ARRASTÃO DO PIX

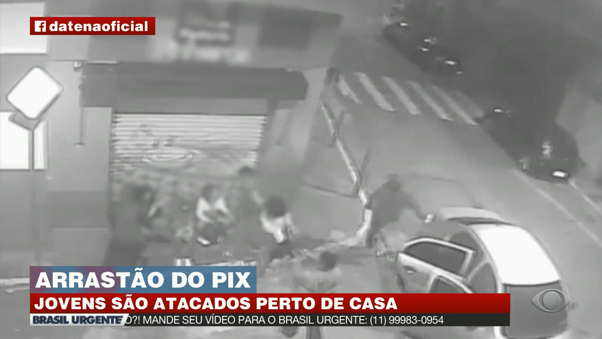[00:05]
Eles avistam um grupo de jovens sentado na calçada de uma padaria que fica na quadra da casa deles. Eles tinham acabado de chegar de um baile. Os bandidos descem do carro. Um deles aponta a arma para o grupo.
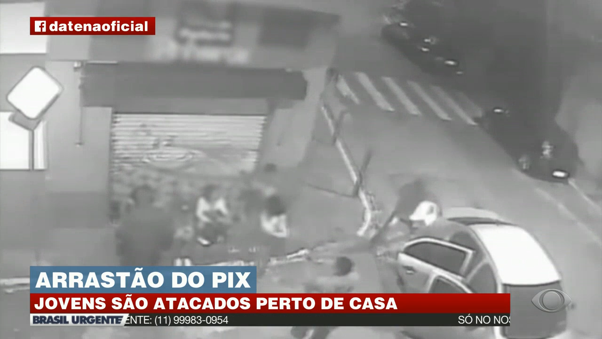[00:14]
A ação é rápida, dura pouco mais de 10 segundos. Eles levam diversos pertences das vítimas. Uma delas chega a reagir. Os criminosos fogem.